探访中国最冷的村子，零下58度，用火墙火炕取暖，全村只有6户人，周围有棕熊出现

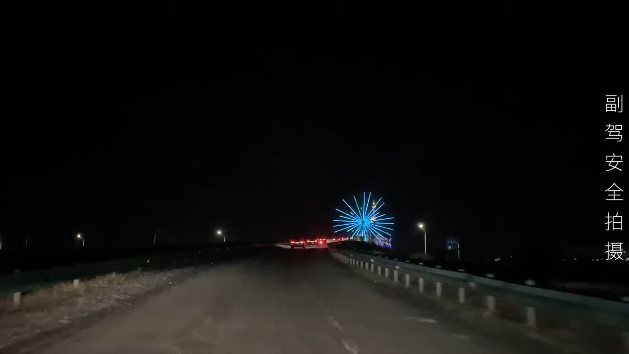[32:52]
搭道线速三十我们终于快到满洲里了还有最后的二十公里现在已经是晚上的七点十分了可能还得个半小时左右这个是摩天棱还是啥像什么地方
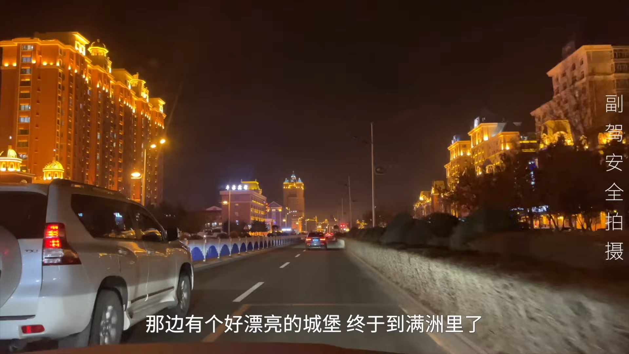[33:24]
终于到满洲里了这真是个大城市呀感觉我们最近好久没有到过这么繁华的地方了是吧涛哥我用一个词儿其实满洲里我感觉就是忽利堂皇金碧辉煌对我们俩感觉乡下人进城了都不知道往哪看眼花缭乱了哇这左边这楼也太亮了吧